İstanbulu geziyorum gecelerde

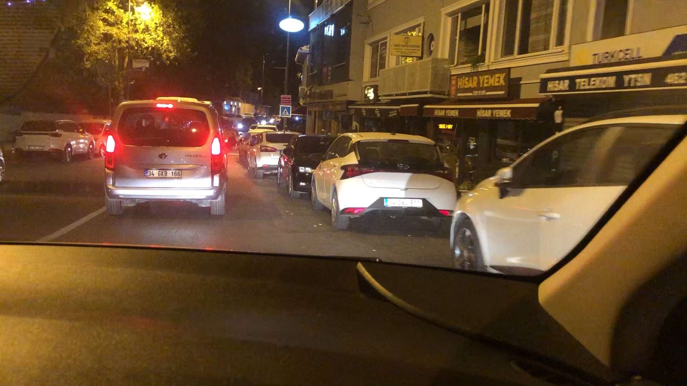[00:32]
Bu caddenin ismini biliyor musun? Büyüklere şey
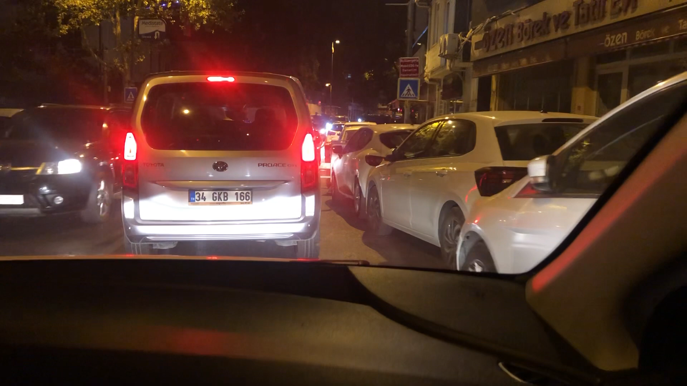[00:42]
Şişli'den. Bu cadde yıllardır gelir, bu caddenin adını bilmem.
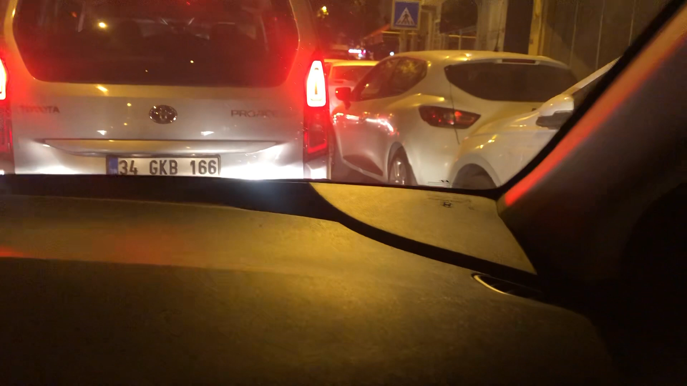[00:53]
Beykoz yolu burası. Cumartesi pazar günleri biraz trafik oluyor tabii maalesef. Diyar diyar dolaştım elmanim. Tamam, şimdi Paşa Bahçe'ye gidiyor.
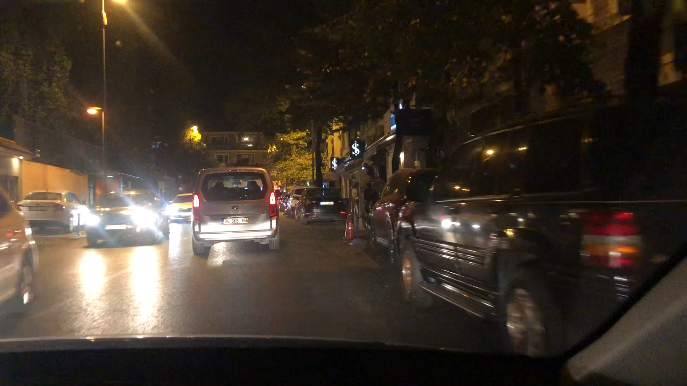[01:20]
Beykoz'un paçası da ünlüdür. Ama şu anda kaldığımız toplu olduğu için Çengelköy yerine kaldı. Beylerle Çengelköy yerine. Bu yoğurtçunun adı neydi? Emin yoğurtçunun adı. Kamlıca yoğurt, evet. Ama eski şeyi yok. Eskiden neydi? Ballı, reçelli yoğurt yemeye gelirdik.
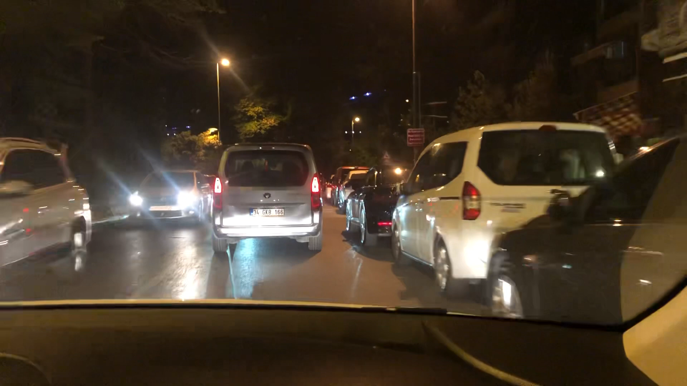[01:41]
Ama şimdi maalesef yoğurt. Evet. O tarafta da yalıları görün arkadaşlar. Arada şu küpeste var ama. Şuraya bak ya. Bu yollar bomboş ya. Yollar daha bir çok güzel. Sahibi yürümüşü yana. Ve Anadolu şahını yemeğe gelmişler.
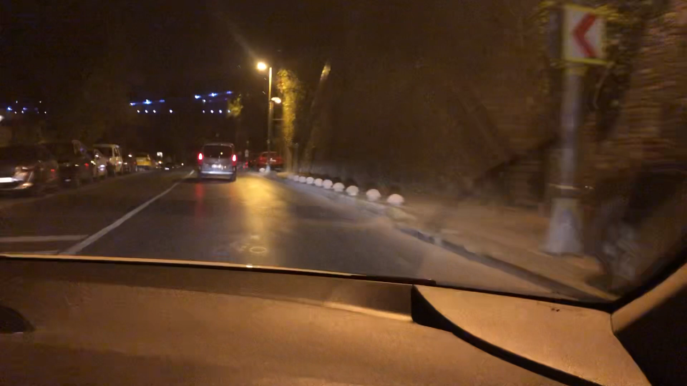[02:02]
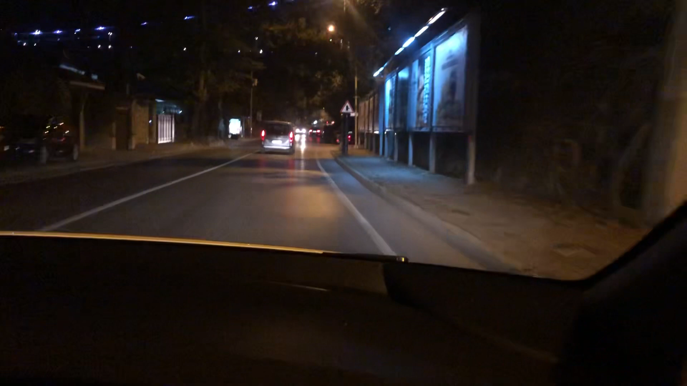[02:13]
Sol tarafta. Burada da benim dayımın oğlu paranı para zamanı 500 bin liraya şimdiki 500 milyonu yalı almıştı.
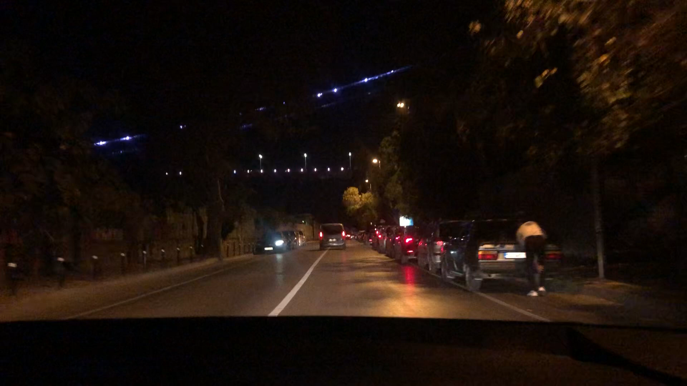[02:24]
Halil abi. Ya. Demin eli sağ kolu. Evet, burada yukarıdaki de ikinci bağıt köprüsü denizin üzerinden geçtik.
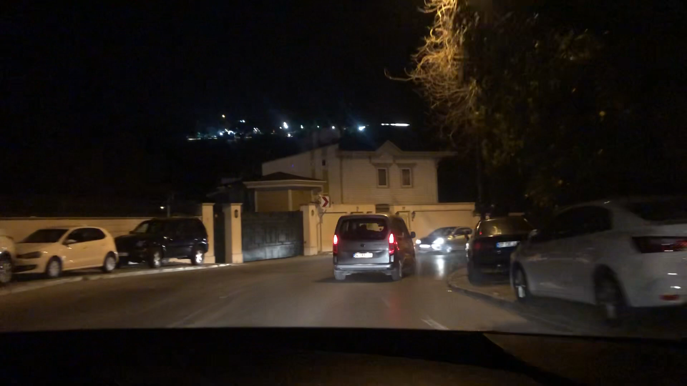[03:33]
İkinci Boğaz Köprüsü'ne gidiyor. Şuradan da sağ taraftan bir yerden
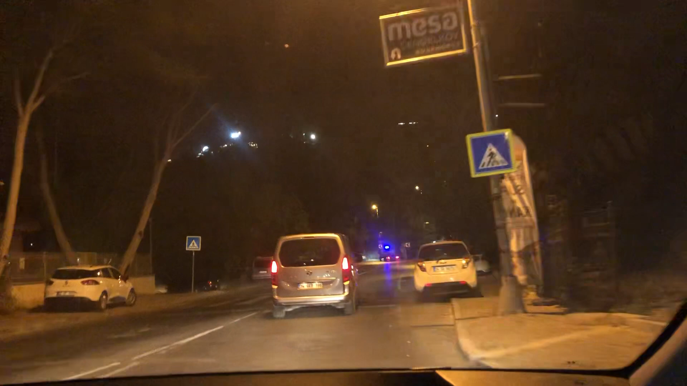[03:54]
benim teyzemin oğlu Mesut'un kayınvalidesi oturuyor. Yordi beni sevdalı elmanim, elma beni ha bu dağlar ne kalim, ha bu gözlerim.